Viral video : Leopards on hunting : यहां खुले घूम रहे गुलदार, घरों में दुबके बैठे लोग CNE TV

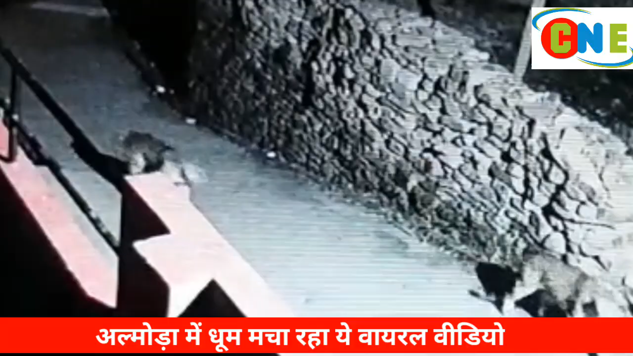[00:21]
साथ दीपक मनराल अभी आपने जो वीडियो देखा वह दो गुलदारों का है जो रात के पहर जब सब लोग अपने अपने घरों में सो रहे हैं ये गस्त पर निकले हैं इन दिनों अलमोरा के दोबा नौला,
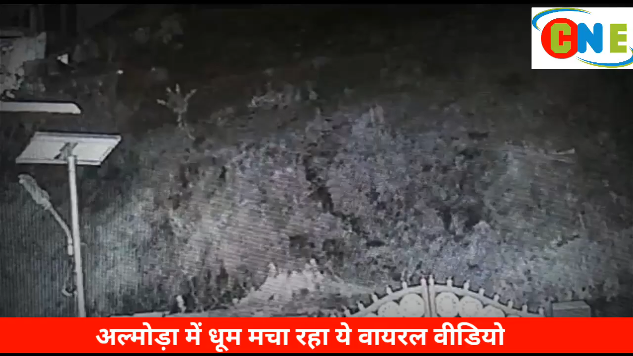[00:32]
नर्सिन बाडी, दुगाल खोला, डुपकिया, कुमार खोला, आदी मुहलम में इन दो गुलदारों ने जबर्दस तहर्फ मचा दी है आलम यह है कि